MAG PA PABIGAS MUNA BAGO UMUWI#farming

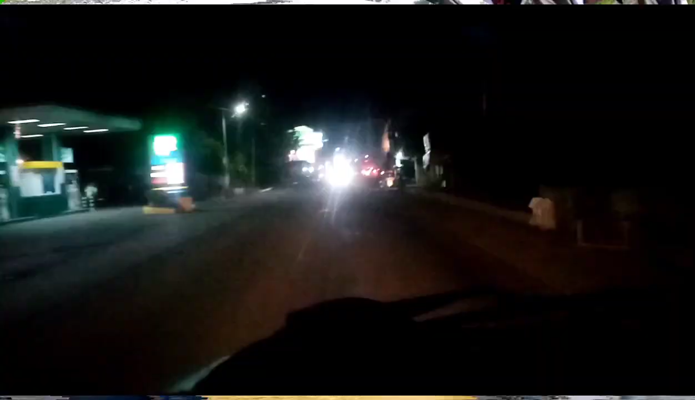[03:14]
Yan mga kabagis. Alas 8 po ng gabi, nasa Kumaka na tayo. Kumaka, Quezon. Medyo matraffic po kasi malapit na sa bayan.